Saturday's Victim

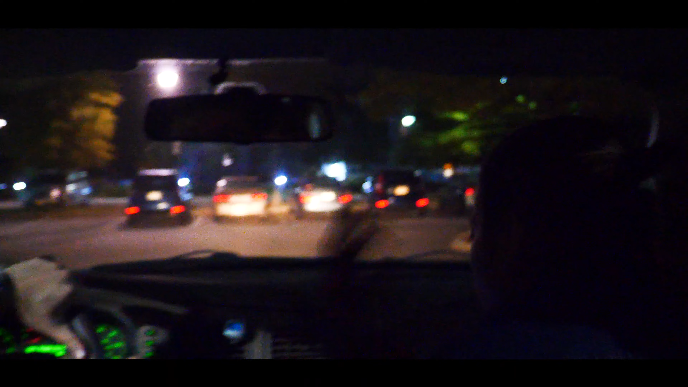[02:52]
Go, okay. Go! All right, I got it. Wow, my God, what is this? Is this a roadblock?